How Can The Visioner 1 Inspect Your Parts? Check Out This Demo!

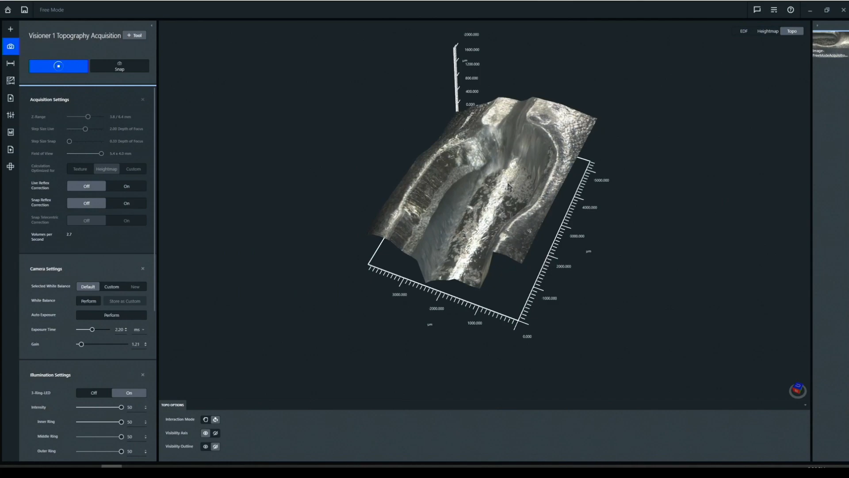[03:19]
So this is a 3D visualization of this component, and it's live in real time.
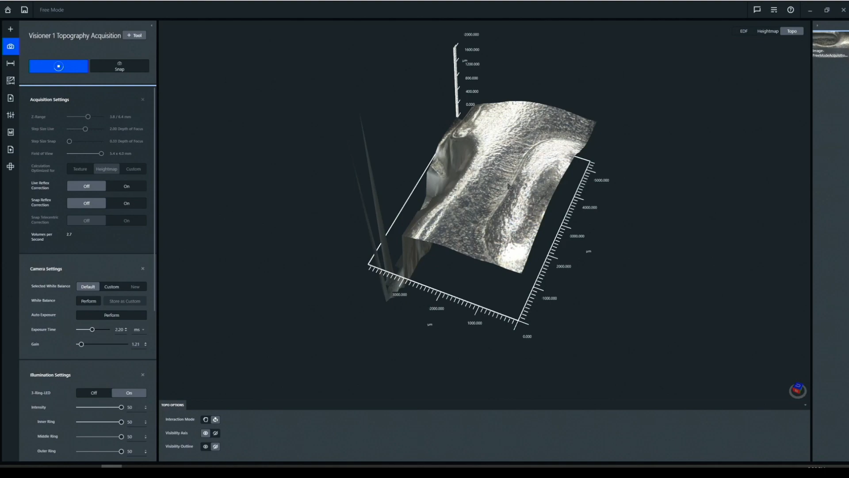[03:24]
So I can rotate this and we can inspect the component in three dimensions.